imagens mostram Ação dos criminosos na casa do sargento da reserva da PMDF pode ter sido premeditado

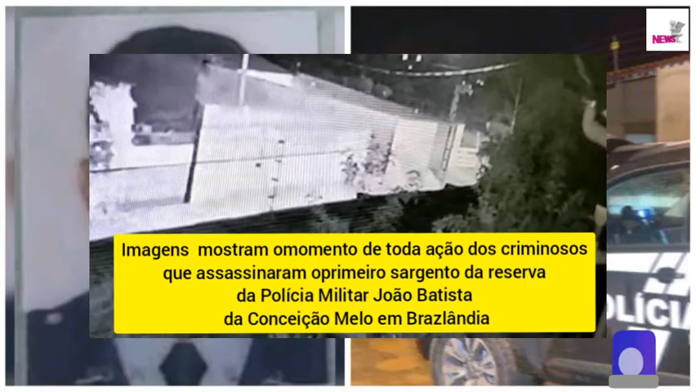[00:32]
O portão fechou O vagabundo foi lá, conversou, voltou e abriu o portão para o outro Com o pai central
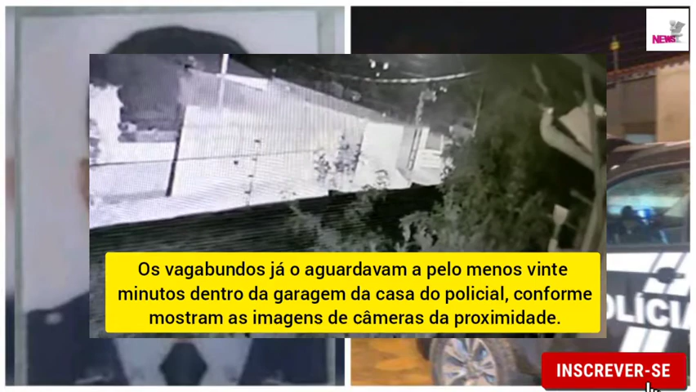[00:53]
O vagabundo está do outro lado da pista só olhando Agora abriu o portão, o outro vagabundo foi lá dentro, abriu o portão para o outro entrar Passou só o voo Aí passa um pouquinho, olha o carro do policial entra Nesse, chega, esse Depois fica vinte minutos Vinte minutos?